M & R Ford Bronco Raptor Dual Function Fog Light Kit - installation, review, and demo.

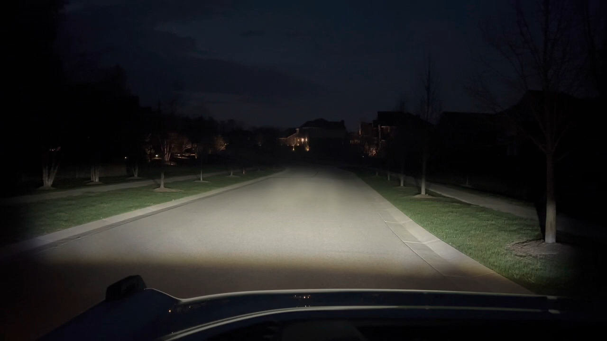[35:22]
OEM headlights. OEM headlights bright. Fog lights off. Fog lights on. Fog lights off. The inner lights from the Rigid on Ox 1 on the Raptor.